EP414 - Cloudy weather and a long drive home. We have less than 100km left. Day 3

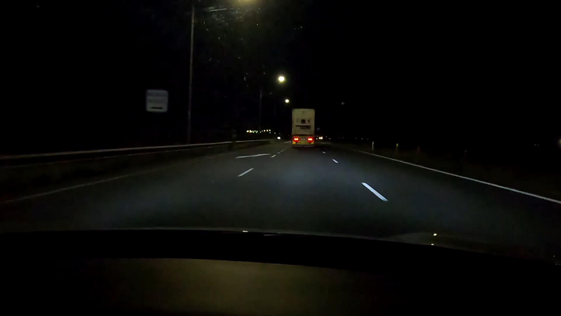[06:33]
it's good I'm drafting behind this truck here with 95 kilometers and consumption is still 118
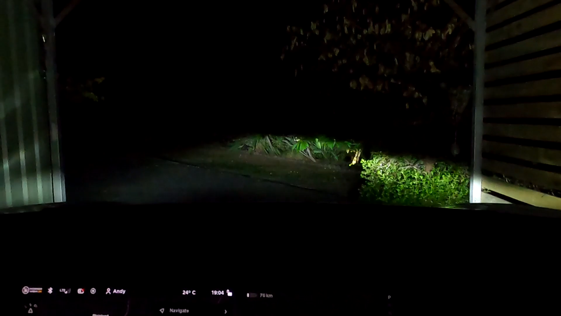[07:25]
multiple cameras all right we made it finally home 66.7 kilometers